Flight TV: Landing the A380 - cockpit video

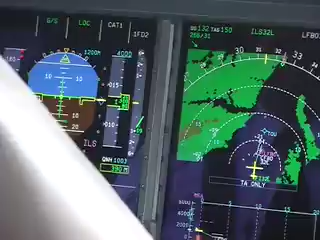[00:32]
2,500 Donc maintenant vous pouvez voir la route à Toulouse et nous sommes juste descendant à 2,000 feet.